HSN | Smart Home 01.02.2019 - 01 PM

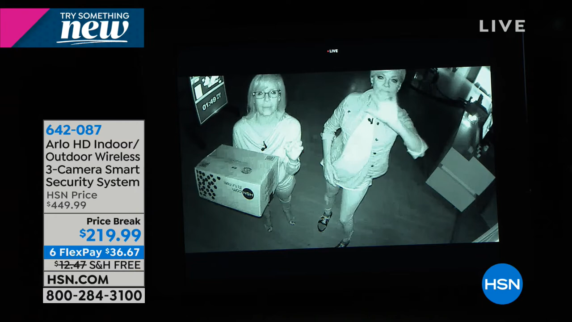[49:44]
So this is obviously the upgraded one. But you can see how, even though it's pitch black, it illuminates the area. You're kind of lit up. And you can even see the packaging. You can tell this is an HSN box. Yeah, you can read the packaging. You can pinch and zoom. So even at night, it records, which is huge. Because if somebody's walking around your property, if they come on, you know, under your backyard or onto your front porch, it's recording. So you could be out of town. You have total peace of mind. And then let's turn the lights back on so we can show what it looks like during the day.
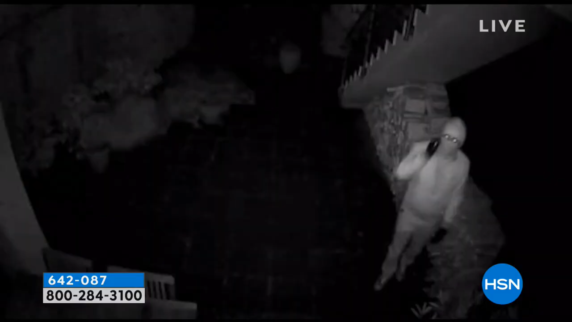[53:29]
and I can tell you that this video is amazing.
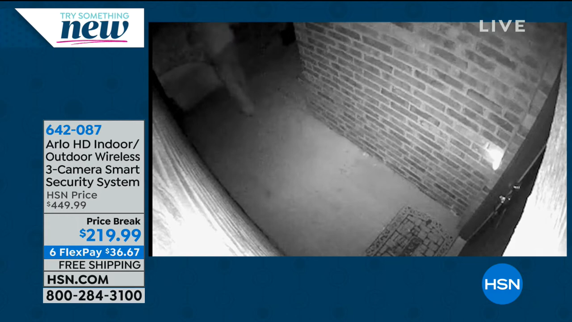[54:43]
So what the homeowners have done, they take these videos, they give them to the police. Every single one of these guys were caught. Or ladies. This lady's stealing mail.
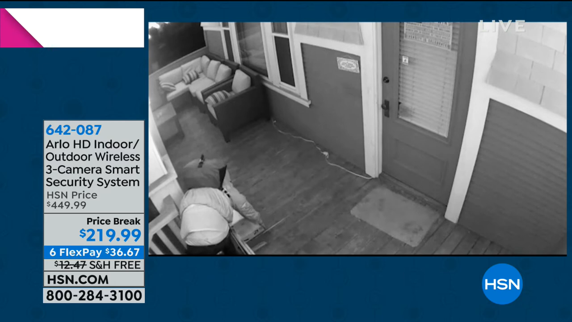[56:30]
The black and white is night vision. I love that every one of these people were caught. They were all caught. Every single one of them. Ha ha. Yep. During the day, during the night. And this guy, this was at Christmas time.